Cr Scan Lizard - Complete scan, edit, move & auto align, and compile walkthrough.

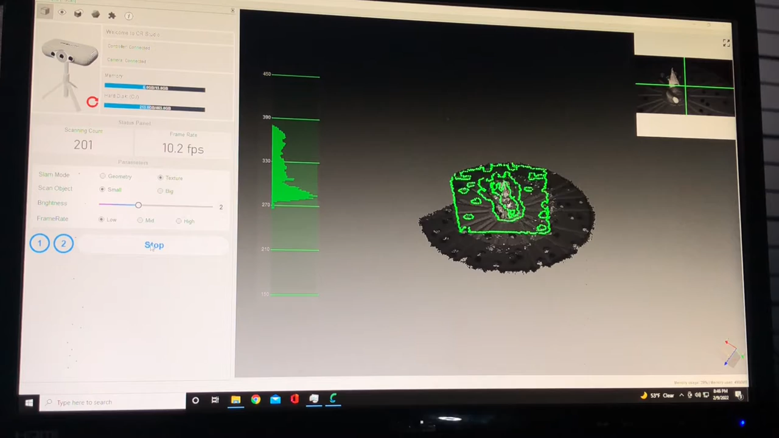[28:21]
He does look a little dark, so we'll see how he turns out. I may end up going up to 3.
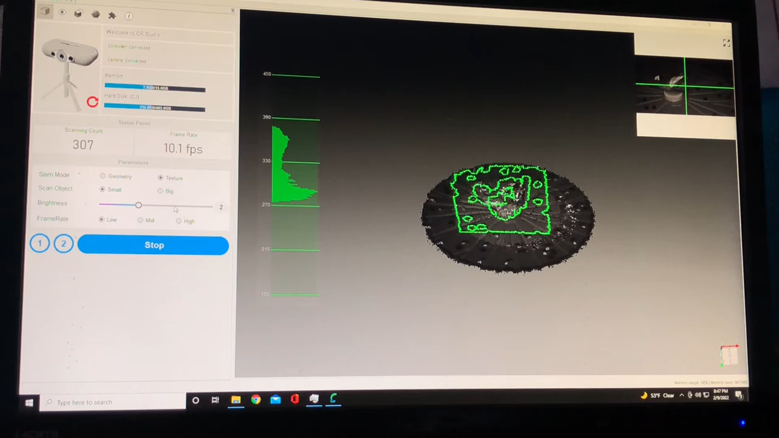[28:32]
Yeah, you can see my CPU is getting hit hard.
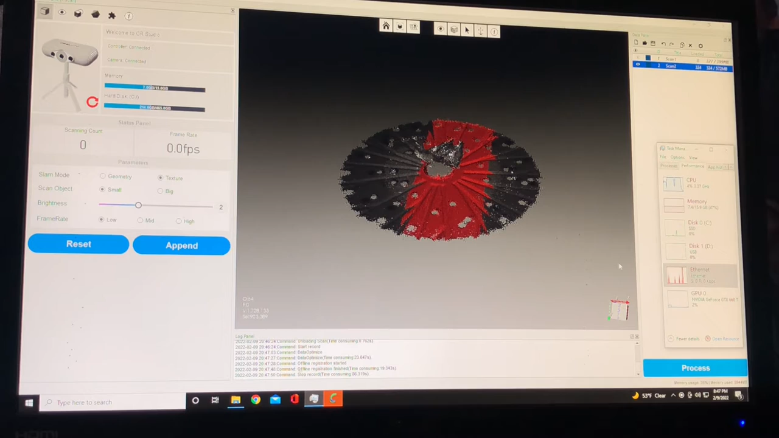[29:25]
their laptops or systems are taking when CR Studio is processing.
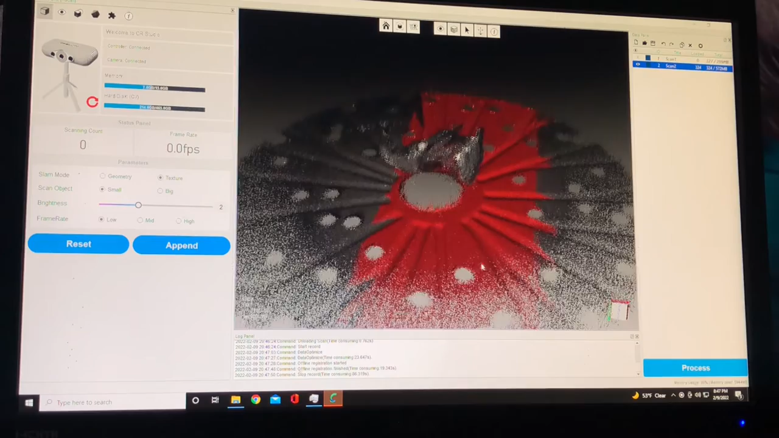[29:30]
So here's scan number 2.
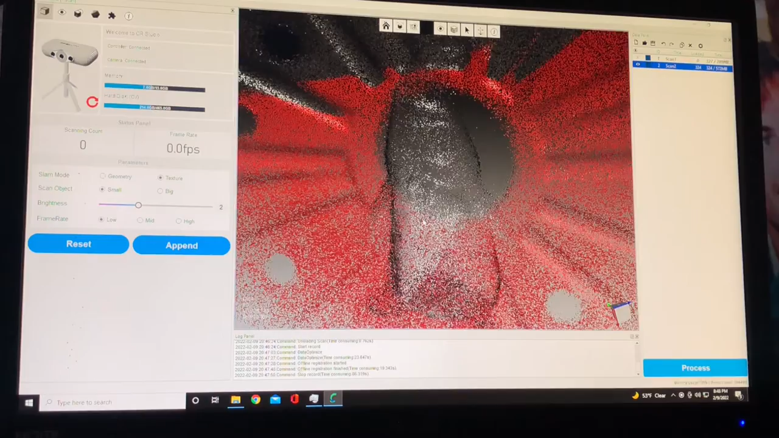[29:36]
Now you can see here I only got part of the plate.
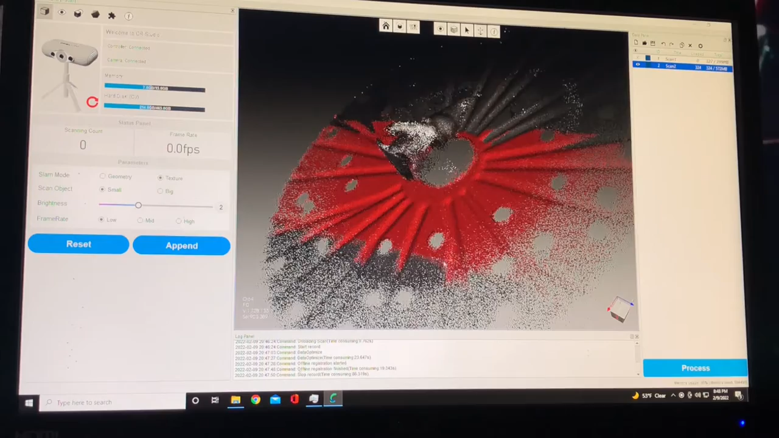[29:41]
That is red.
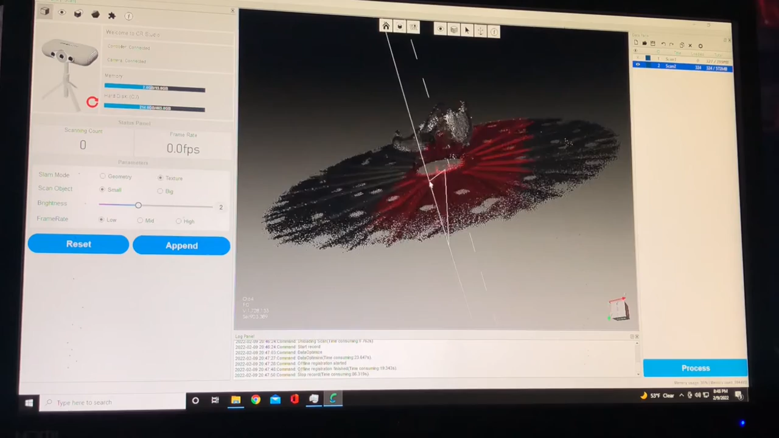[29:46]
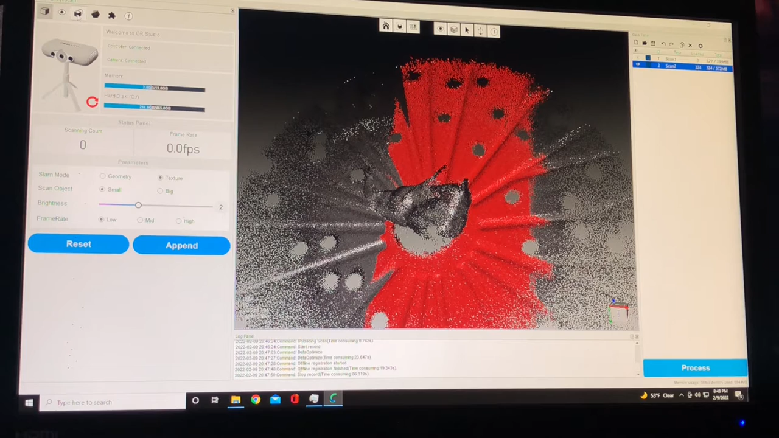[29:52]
So here again, we'll go to editor, go to basement selection,
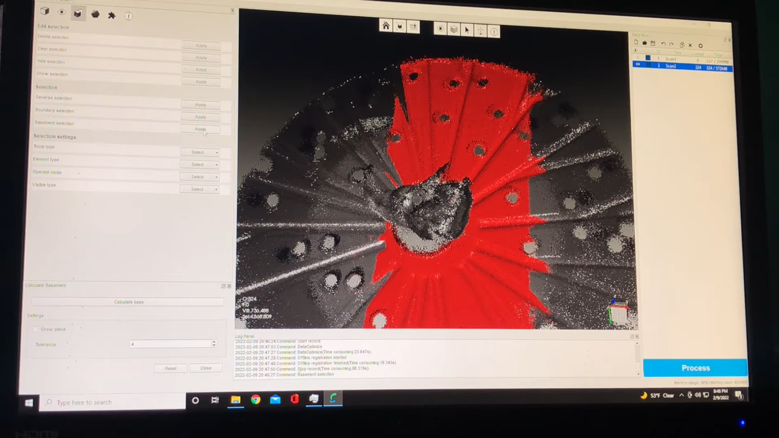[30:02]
go to calculate base,
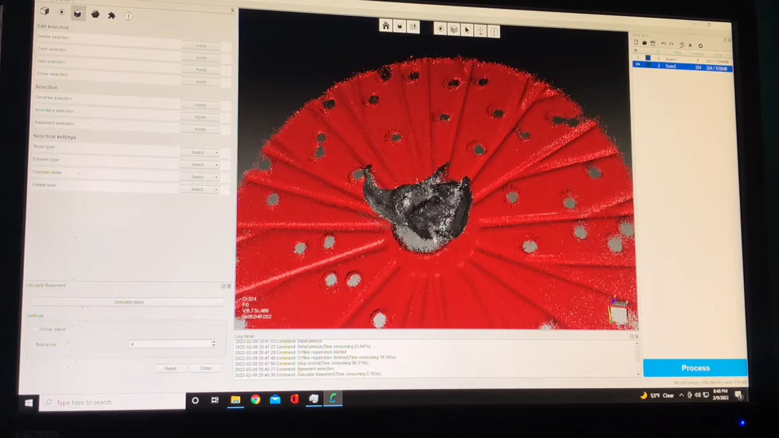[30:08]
and see, it turned everything red. And now I'll look at my bottle cap. And I can go increase base, 7, let's try one more.
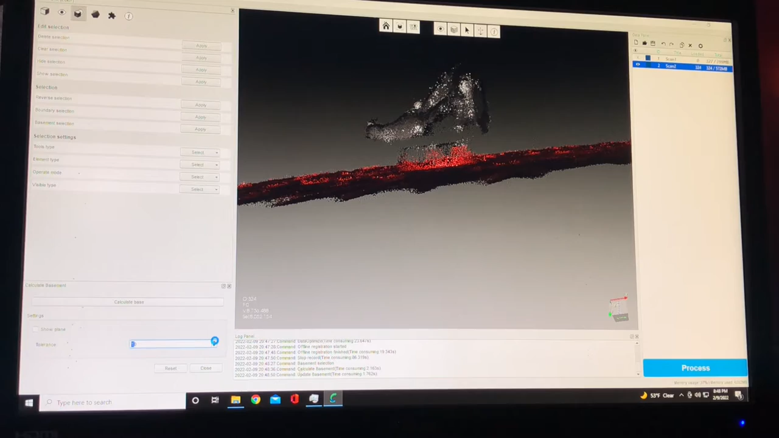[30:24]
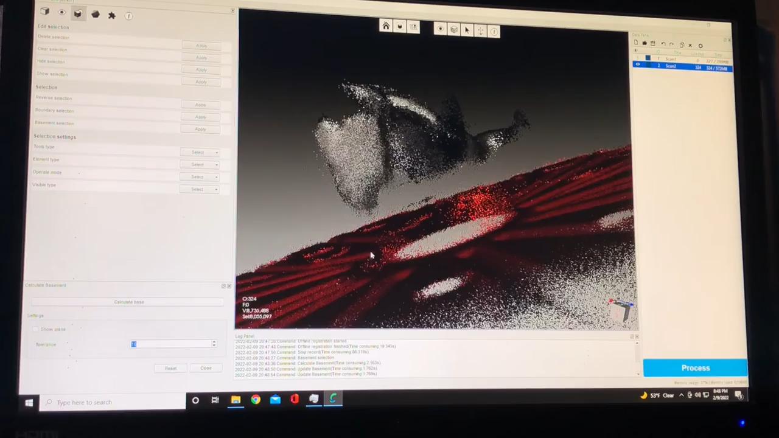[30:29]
And I'm getting just a very, very, very little red on the bottom of here, which that should be fine.
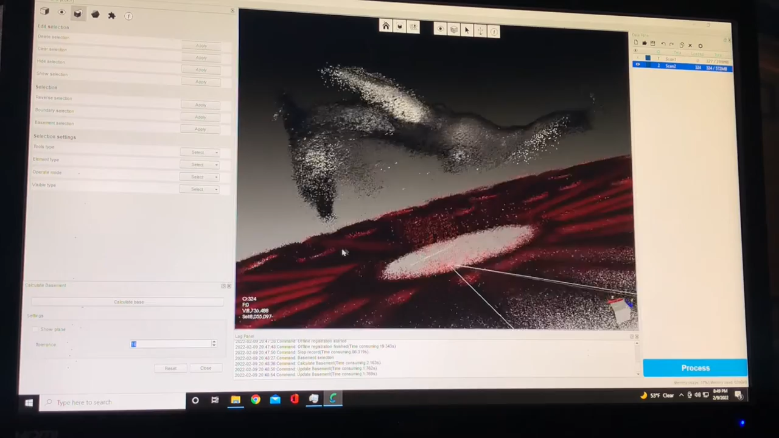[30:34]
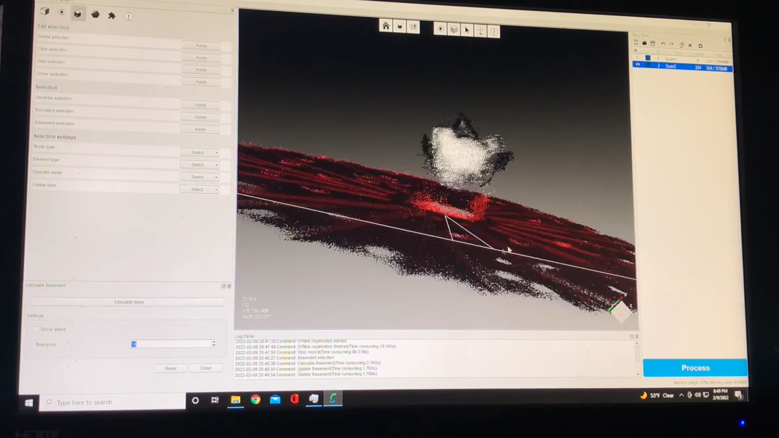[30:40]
see it right there. I'm not worried about that. That looks more like noise than anything. So now I will hit delete.
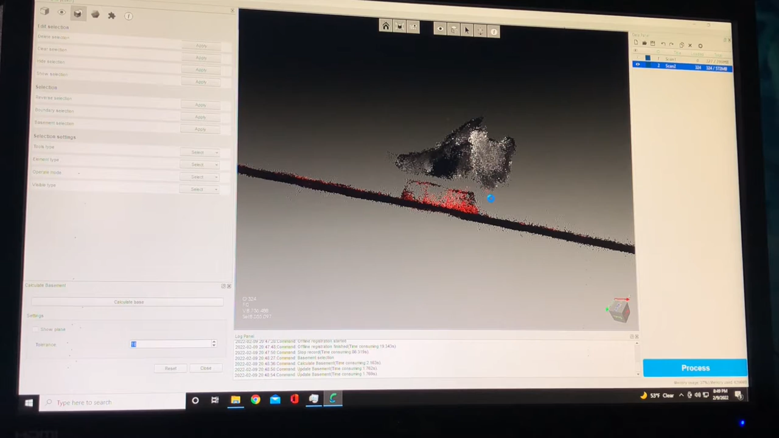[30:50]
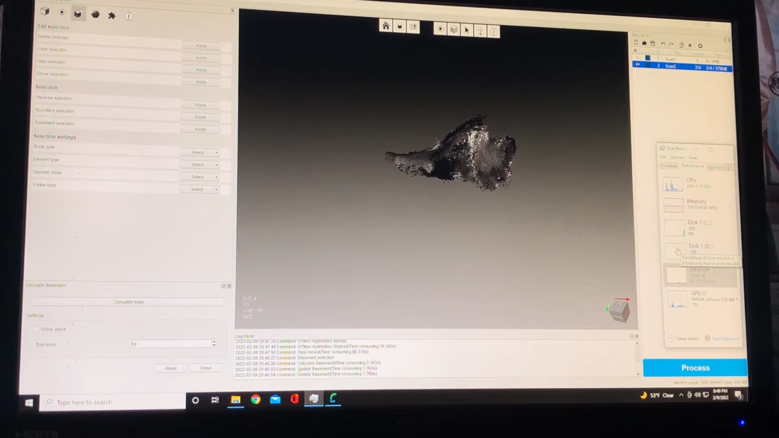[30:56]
And there we go. Now here's a good example of what I was talking about before,
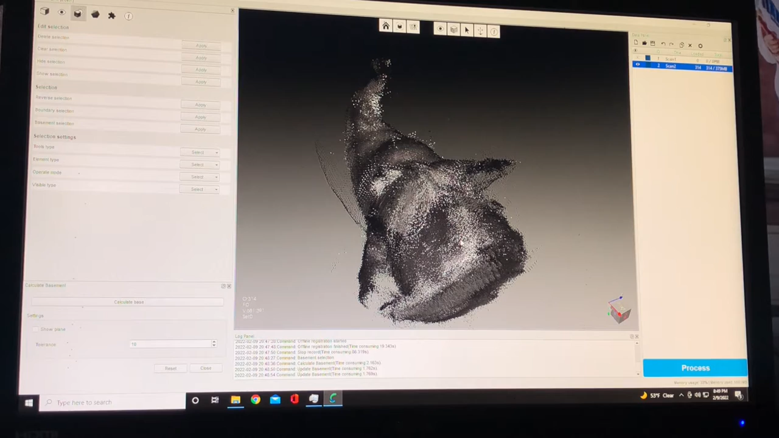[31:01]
where you get this wisp of
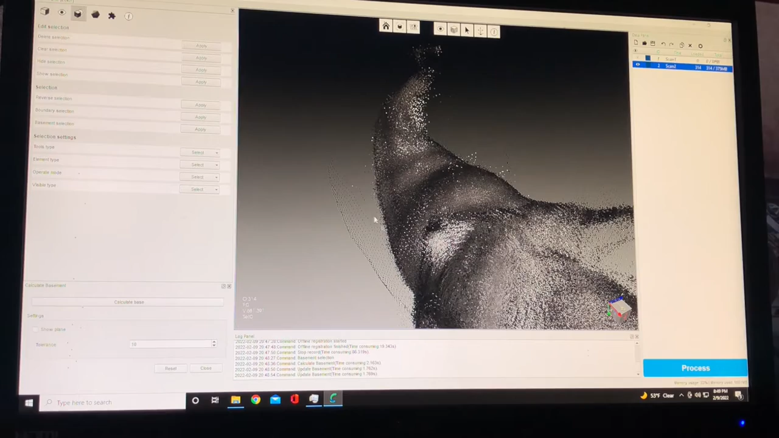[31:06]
data noise or scan noise.
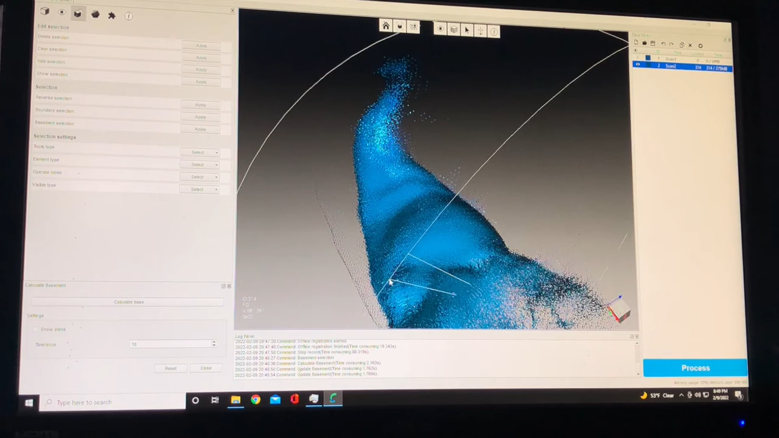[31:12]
You can see it all out here. There, you know. So we'll open this scan up, go to the individual frames, and I bet that's probably frame number one. There it is. Frame number two. See, there we go. So that is something that I've learned.